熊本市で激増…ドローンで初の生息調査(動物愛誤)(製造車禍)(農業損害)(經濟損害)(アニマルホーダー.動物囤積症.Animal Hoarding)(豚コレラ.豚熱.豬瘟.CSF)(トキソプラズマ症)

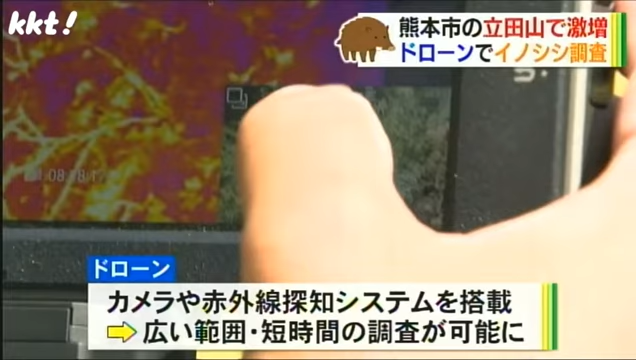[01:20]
これまでの調査より広い範囲を短時間で調べることができるということです。
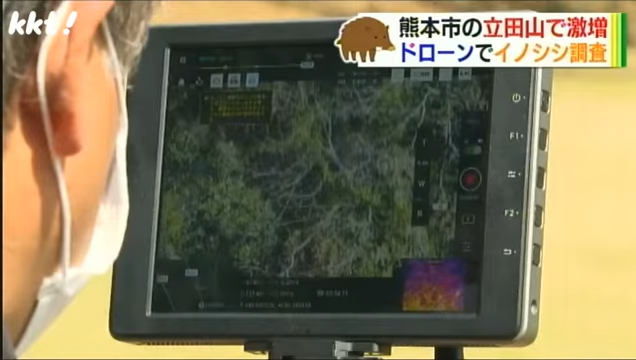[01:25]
はい、こちらの白く光って動いているものがイノシシになります。